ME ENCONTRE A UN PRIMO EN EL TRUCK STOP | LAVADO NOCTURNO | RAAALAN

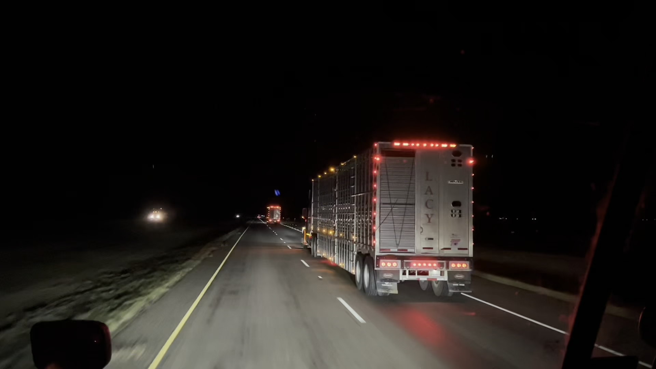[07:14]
Chéquense, raza, dato curioso. Ese tipo de cajas se le conoce como jaulas. Aquí transportan lo que viene siendo ganado,
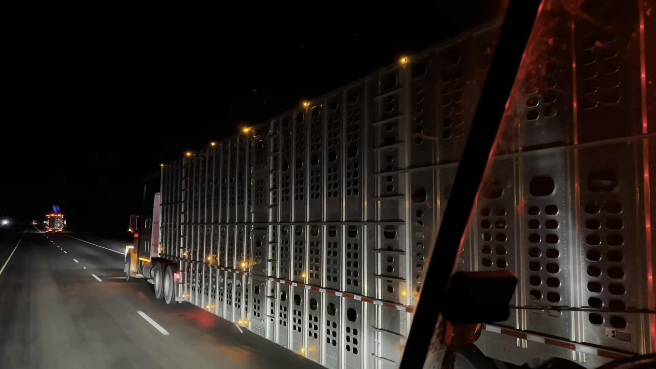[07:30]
ya sea becerritos, vacas, puercos. Para el lado de Texas se ve mucho esto, acá por los ranchos.
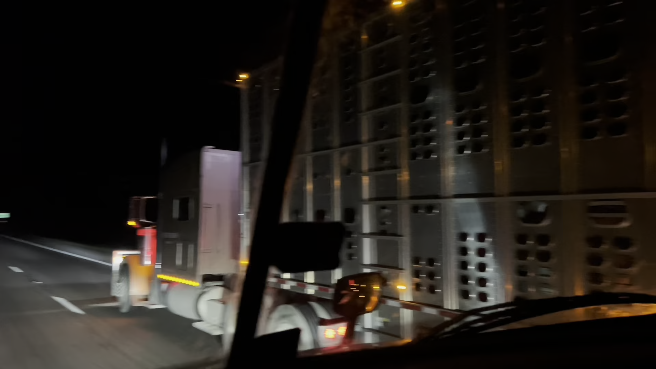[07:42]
De hecho, en el video que estuve hace como 2-3 semanas, el de troques volteados, el primer troque volteado que se alcanza a ver es una de esas, y si le ponen atención salen varias piezas de ganado ahí tiradas en el piso, desgraciadamente. Chéquense, raza, las luces que se miran ahí al fondo
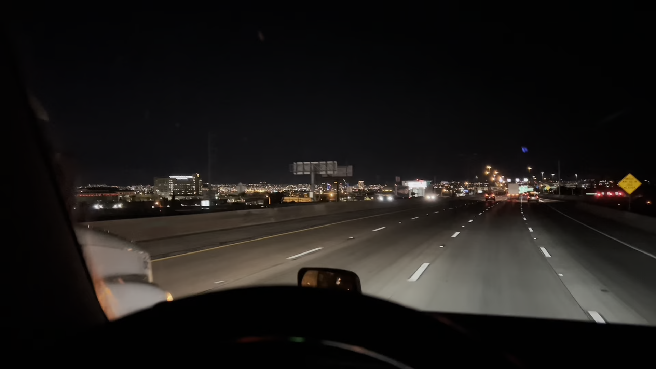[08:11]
es Ciudad Juárez, que hace frontera aquí con El Paso.